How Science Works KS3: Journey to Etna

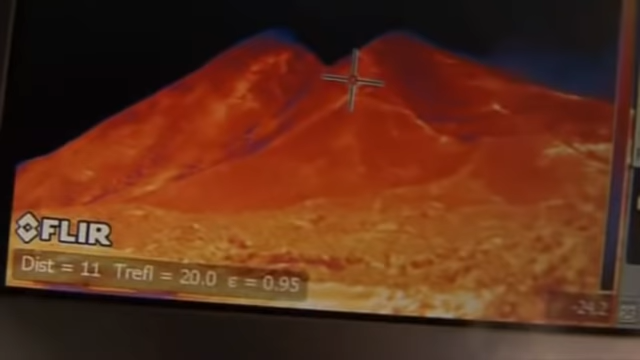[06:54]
trying to find the heat source so we can find that active lava.
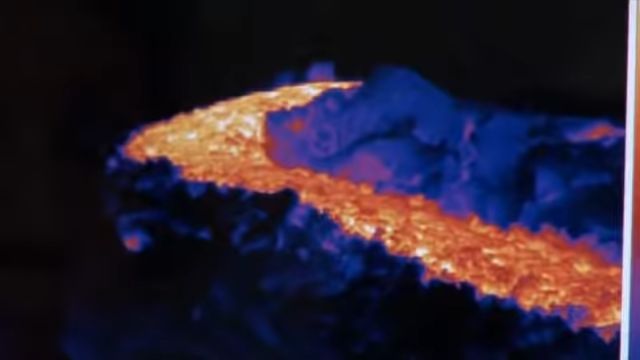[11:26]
such as its velocity and temperature, which can be over 1,000 degrees Celsius.
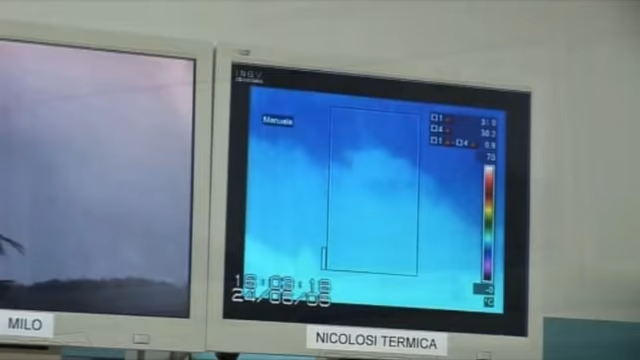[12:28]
infrared cameras and also seismometers, which measure earthquakes.